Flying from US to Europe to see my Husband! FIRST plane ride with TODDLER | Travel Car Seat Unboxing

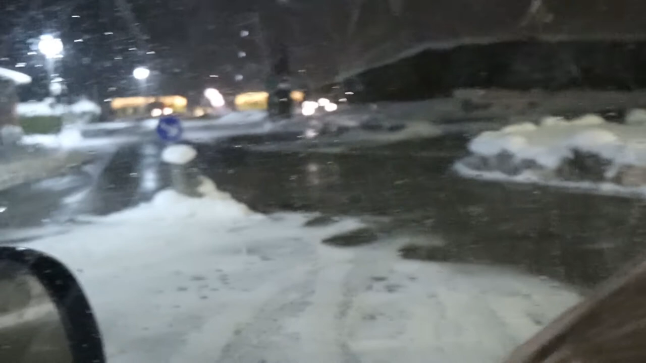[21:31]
We're going to go that way. It's pretty, but it's cold. It is definitely cold here. I need to go park. What the? What?
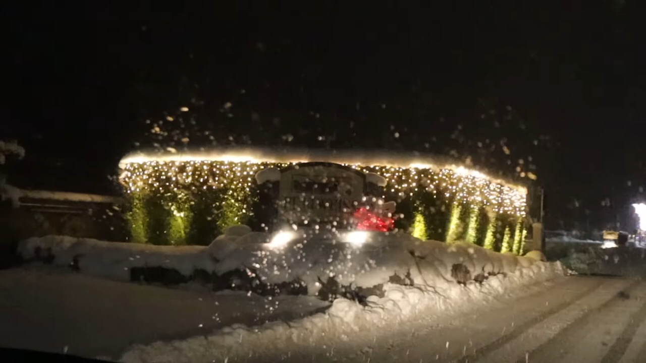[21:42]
There we are. Edelweiss Lodge and Resort. Resort and Lodge. We're here. The snow and the snowflakes are welcoming us. Those don't really show up very well. They just like, look like bright blobs.
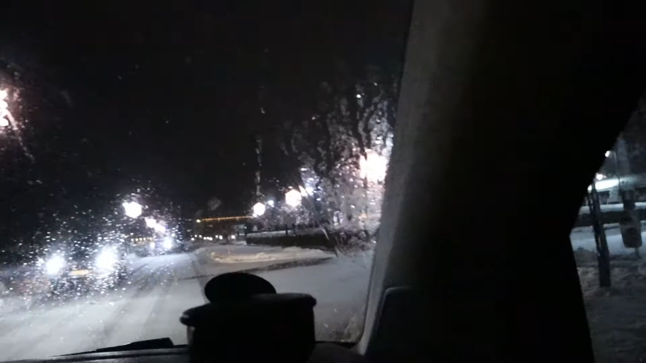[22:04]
Um. Where's the pork to share? We've got to check in again. I thought we just did all that. Nope. We don't know. Those are there. Look at all those lights.